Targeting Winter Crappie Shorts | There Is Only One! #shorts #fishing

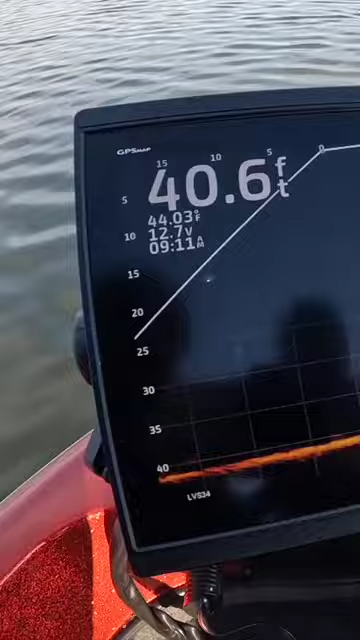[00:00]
On screen: depth 40.6 ft
That's a big fish right here. Nice one. Oh, beautiful job. And that, guys, he's like, that's how you yeah, buddy, right?